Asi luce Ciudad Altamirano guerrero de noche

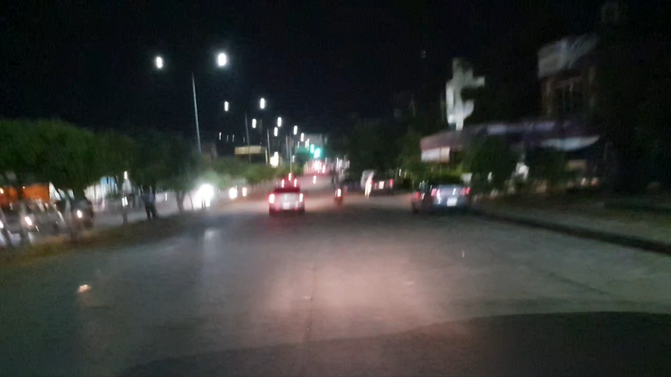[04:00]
Miren. Así luce la reirepa. Stop es stop
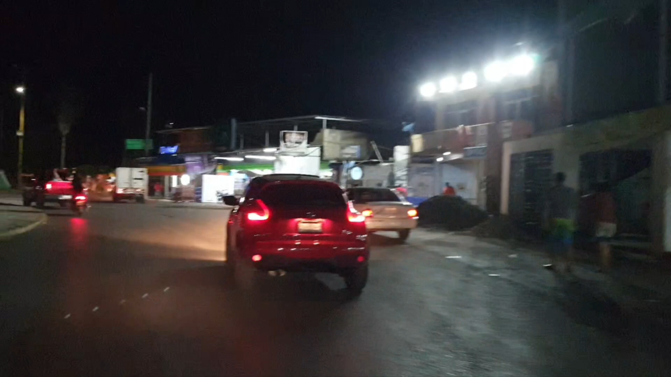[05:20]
Aquí están los domingues Estamos por aquí
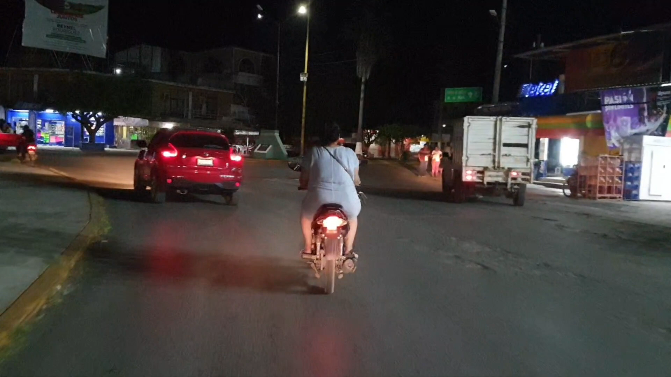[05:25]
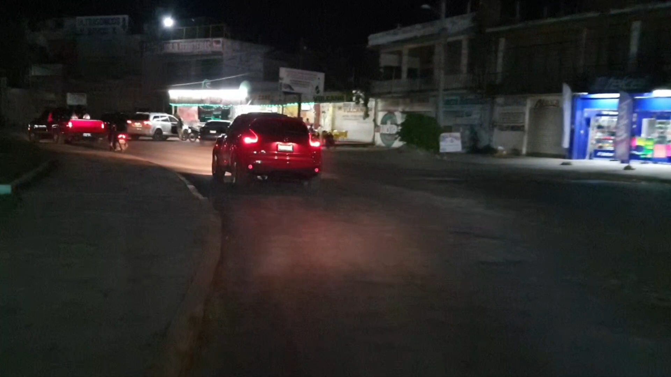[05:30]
Por la glorieta Aquí están los tacos de vaca muerta
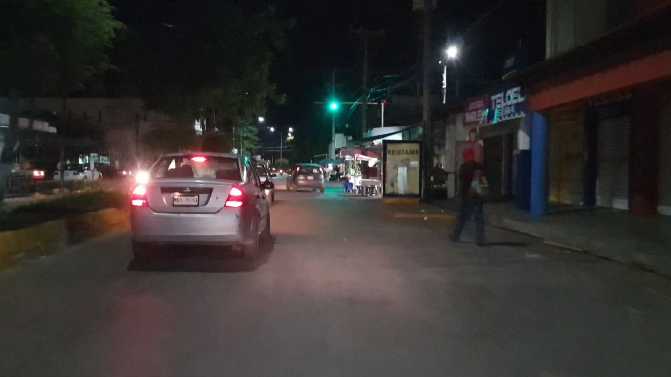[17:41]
la avenida otra vez para atrás